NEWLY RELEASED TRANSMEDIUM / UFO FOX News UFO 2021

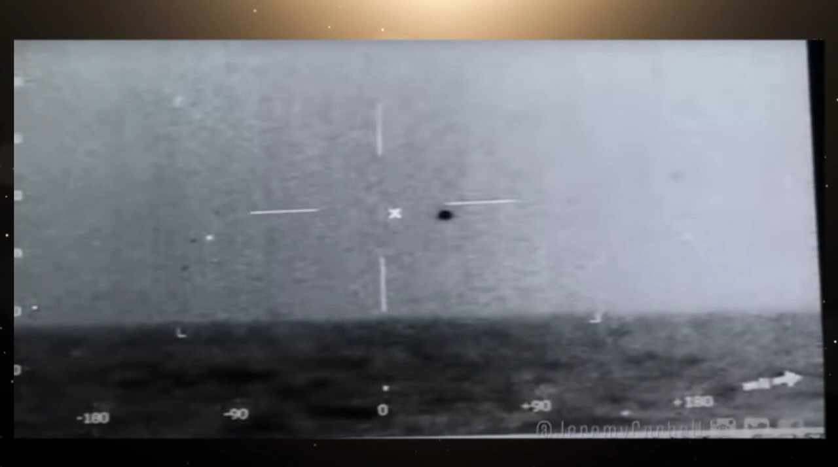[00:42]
The U.S. Navy photographed and filmed the spherical-shaped UFO transmedium vehicle.
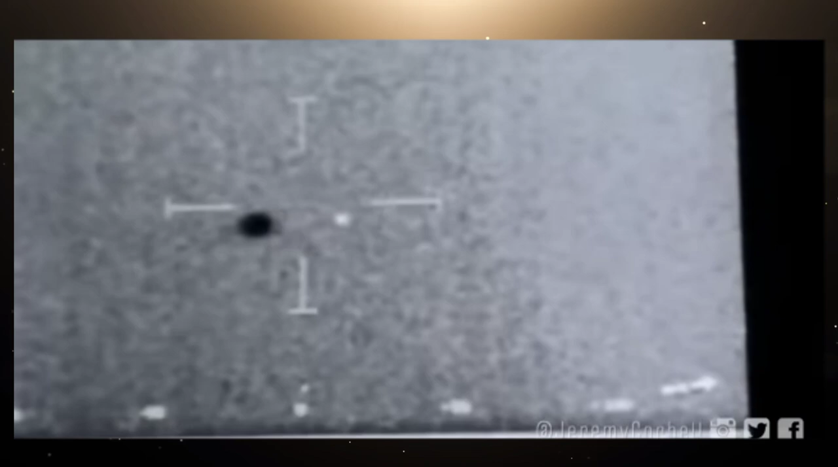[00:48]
The details.
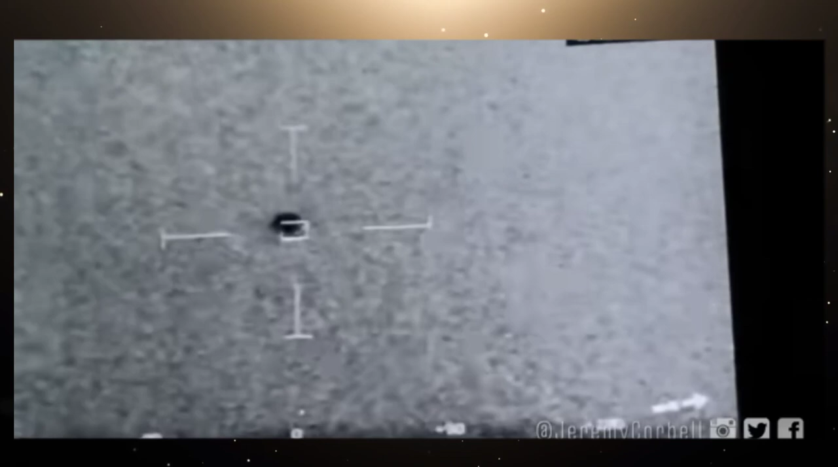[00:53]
The minimum of 14 targets, minimum 6 foot in diameter, solid mass.
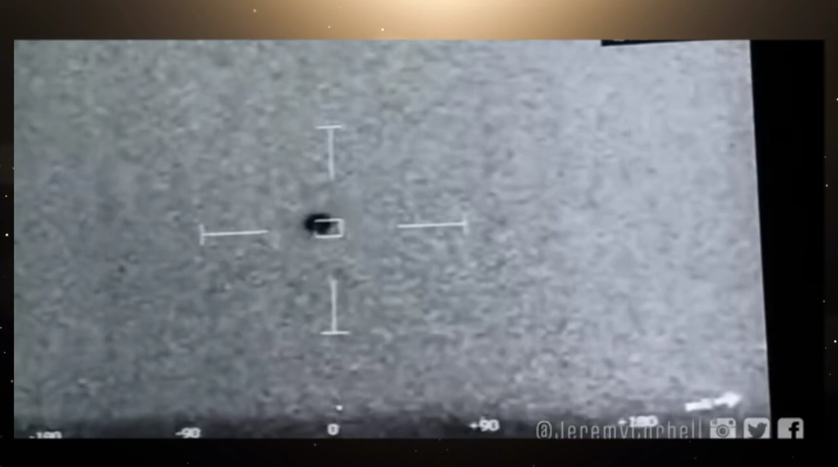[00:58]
Its speeds varying from 40 knots to 138 knots.
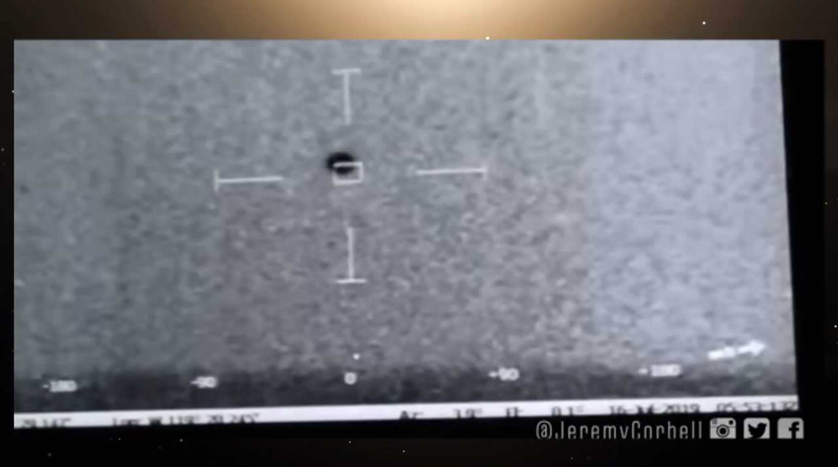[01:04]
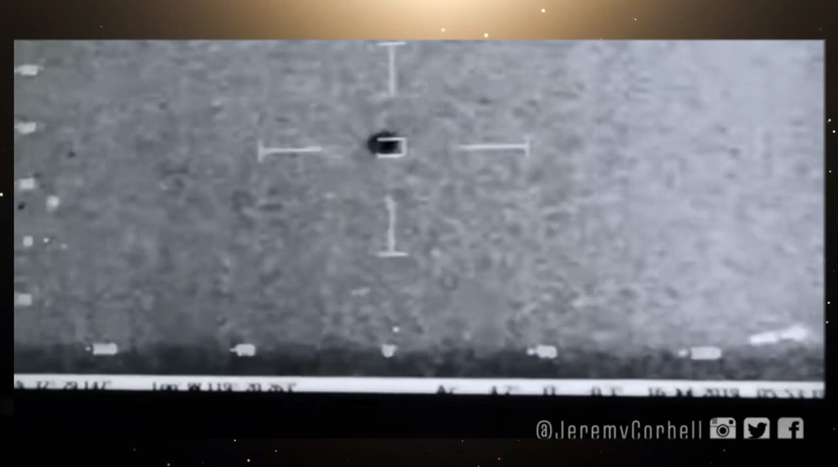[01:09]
It is noticed in intelligence reports that the spherical craft appeared to be
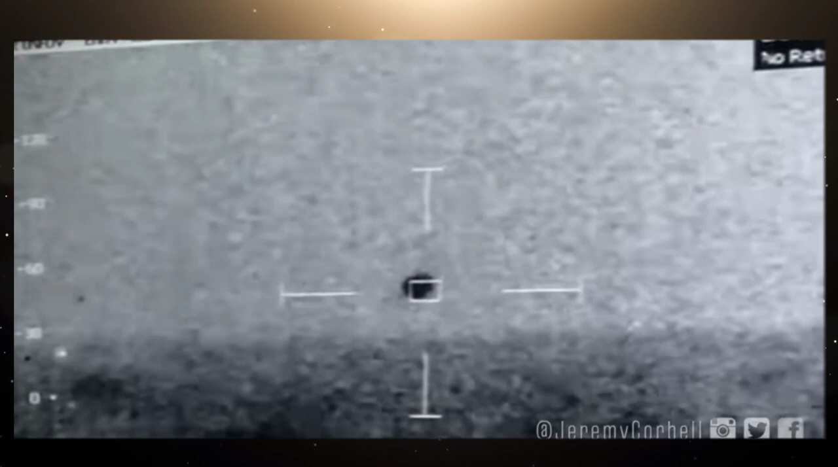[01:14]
transmedium capable and was observed descending into the water without destruction.
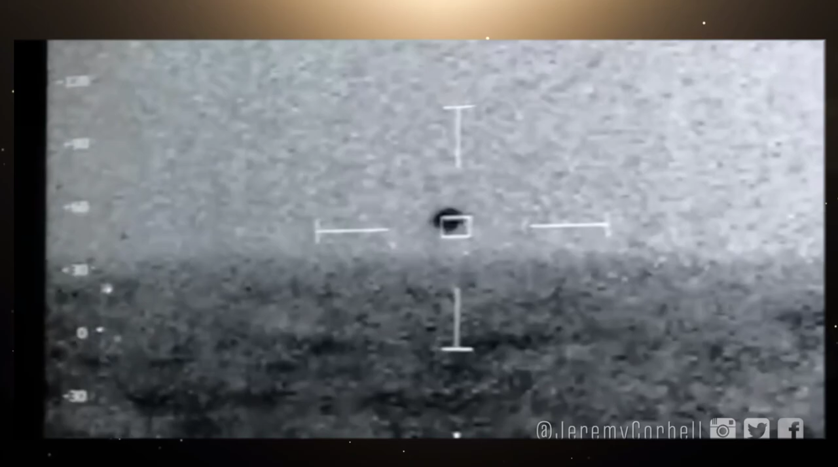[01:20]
The video of this UFO was obtained from extraordinarybeliefs.com. I will put the link in the description.
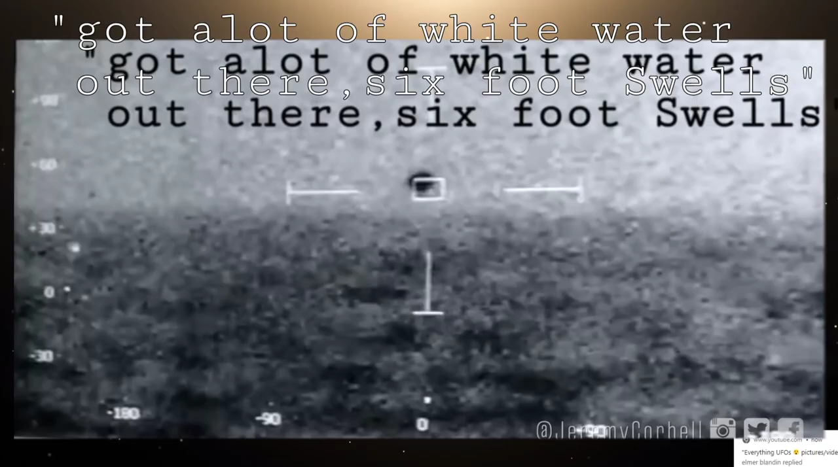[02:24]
Yeah, I'll bring it down. We got a lot of white water out there, some 6 foot 12s. Whoa, it's getting close.
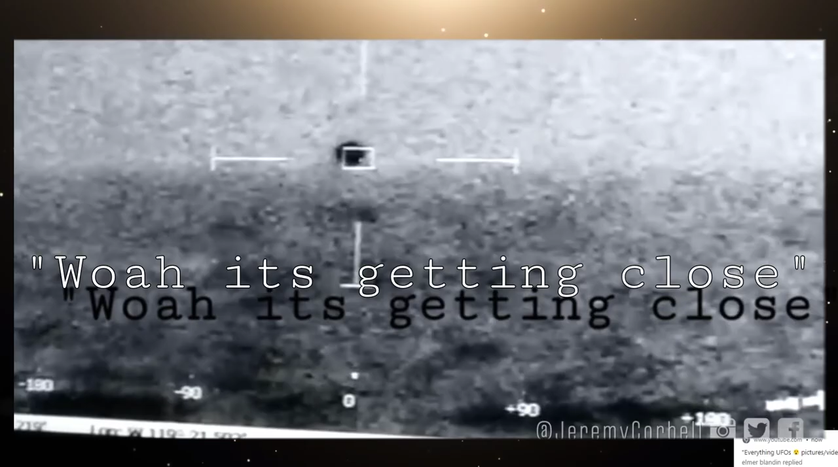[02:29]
Yeah, we have
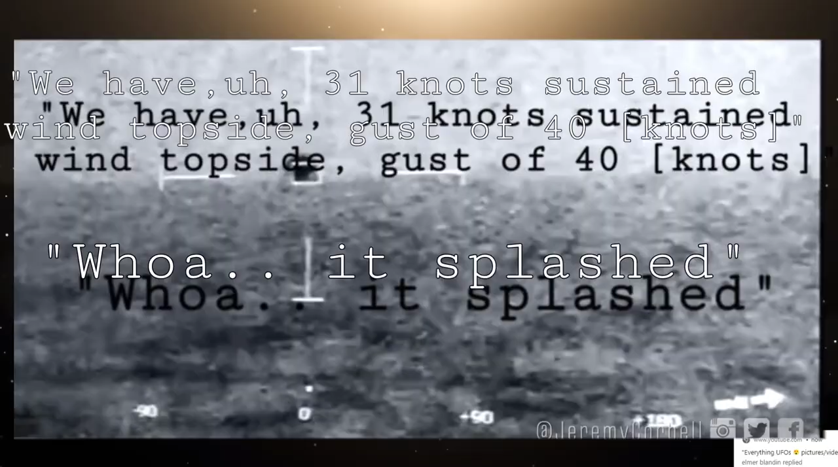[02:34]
31 knots sustained wind, topside, gust of 40. What was splashed?
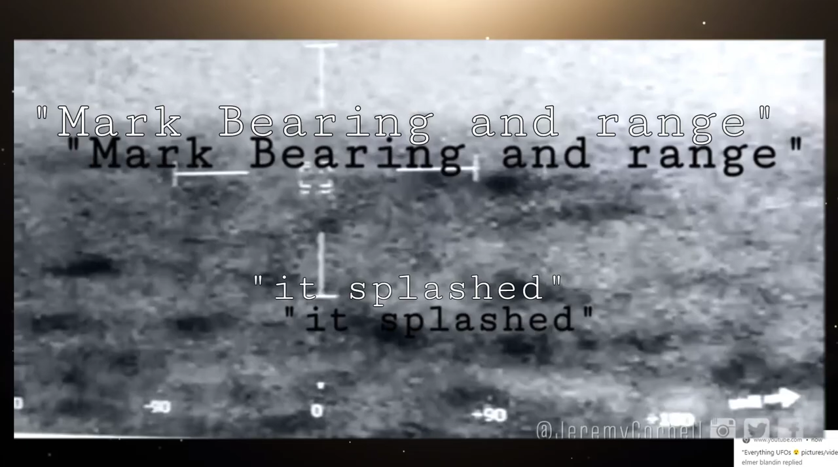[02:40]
Splashed. Mark bearing a range. I was like cramming.
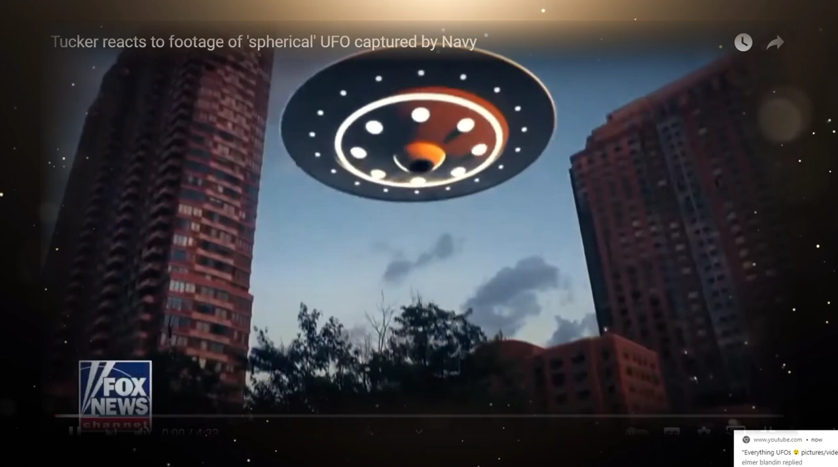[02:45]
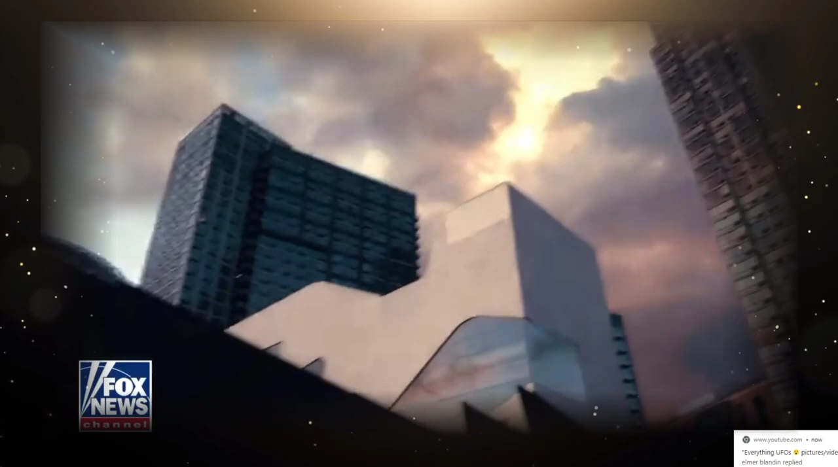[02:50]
We've interviewed a number of experts on the show, people familiar with footage in the possession of the U.S.
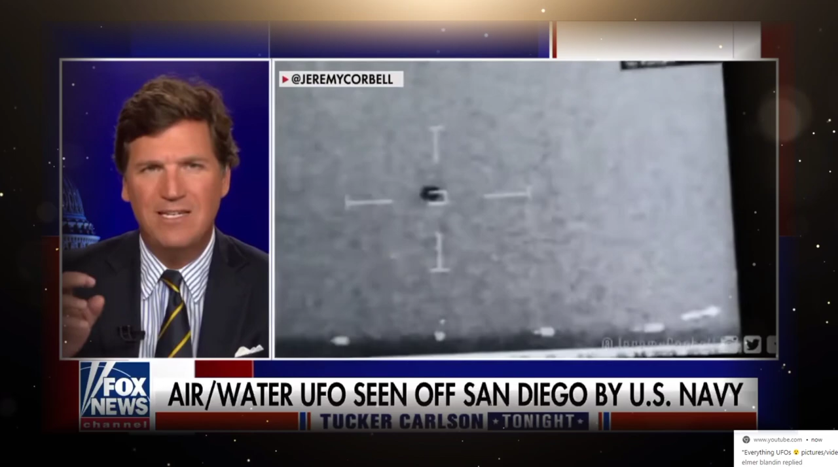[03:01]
military, who have said there is tape out there of unidentified flying objects descending from the sky and then disappearing into the ocean. Well, today, that video emerged. The Pentagon has just confirmed that the footage is real.
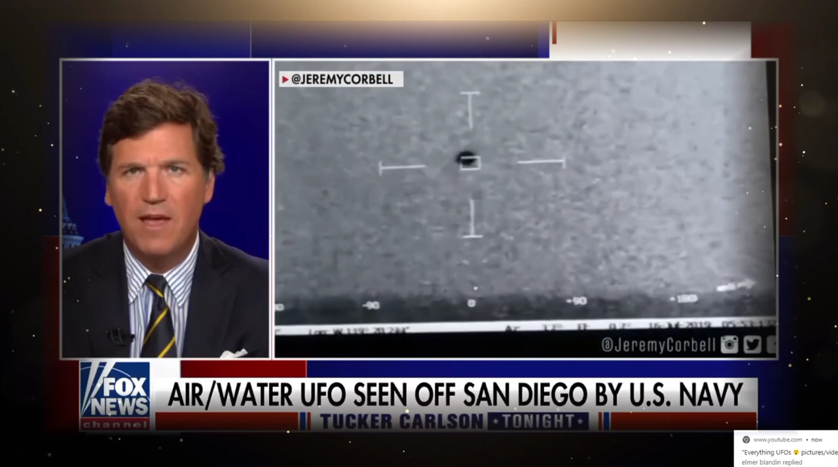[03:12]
You're seeing it now on your screen. It was taken by the Combat Information Center aboard the USS Omaha on July 15th, 2019, off the coast of San Diego. As far as we know, the UFO in question was never recovered. There was no material indicating a crash. More than that, we don't know. Tom Rogan is a Washington Examiner columnist, well-versed in the subject. He joins us tonight. Tom, what do you think we're looking at here?